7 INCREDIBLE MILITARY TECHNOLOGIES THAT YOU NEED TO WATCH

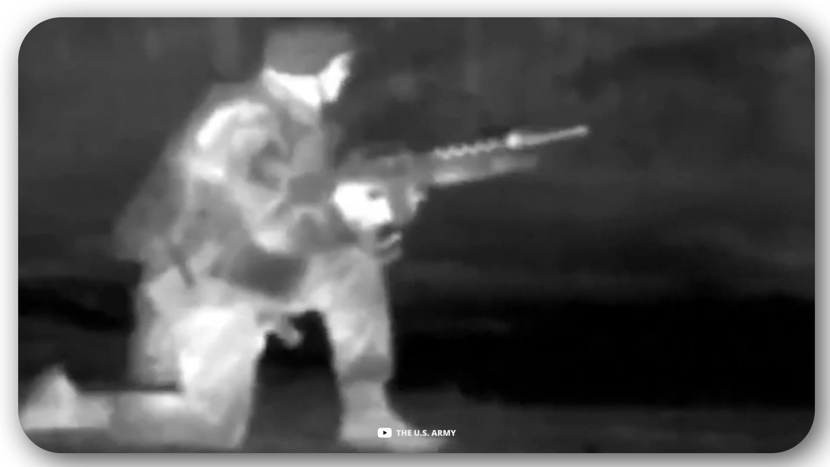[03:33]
Some of the options of this new gadget are the thermal imager, a map, compass and night vision system, target search and guidance system,